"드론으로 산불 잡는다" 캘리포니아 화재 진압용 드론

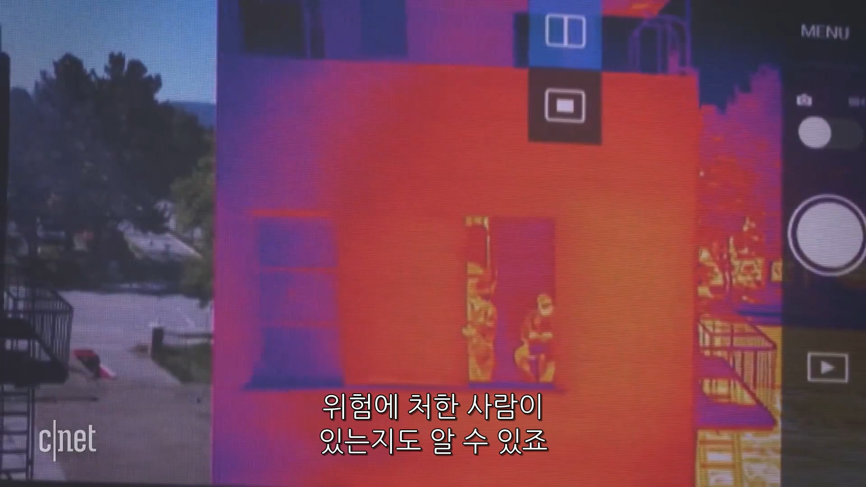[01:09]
In this training demo, pilots use a thermal camera to see people through smoke inside a five-story building.